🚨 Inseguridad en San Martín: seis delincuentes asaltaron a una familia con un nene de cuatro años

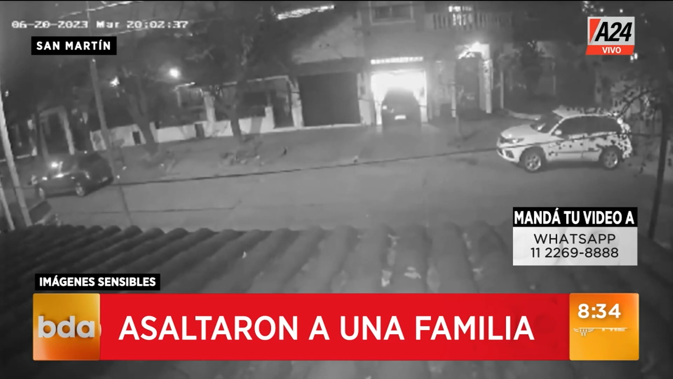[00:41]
la mujer va a abrir la puerta del acompañante y no le van a dar tiempo. Él llega a dar marcha al auto, pero ¿sabés qué pasa? Que en ese momento, primero el guapo no te puede ser porque tenés a tu hijo de 4 años atrás, ¿no? Evidentemente no te puede ser el guapo. Pero fíjate que vos tenés 6 personas. Sin armas. Sí. Suponemos sin armas.
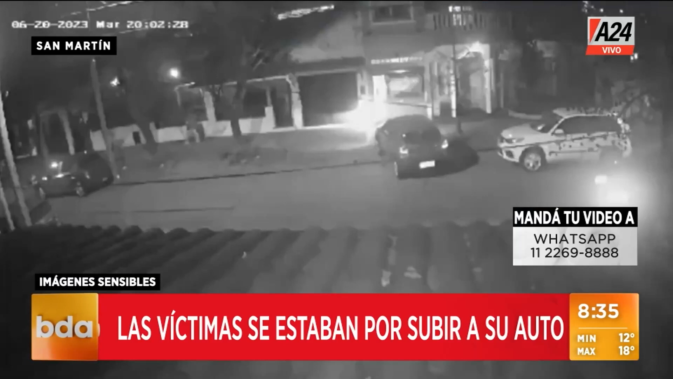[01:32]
Los 6 se fueron en ese auto robado, lo que obviamente reclamaban los vecinos, que el que termina haciendo la denuncia es este hombre que sí vive acá, que estaba guardando su auto, que zafó. O sea, o era este o era ese.
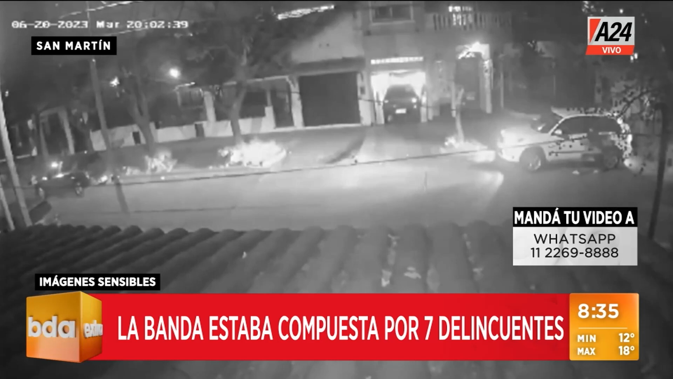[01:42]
Sí, zafó que no le entraron a la calle. Zafó de casualidad. Le terminan llevando la camioneta, los dejan, obviamente, se quedan a un costado, este hombre los va a asistir después, va a llamar a la policía, y la camioneta no la encontraron todavía.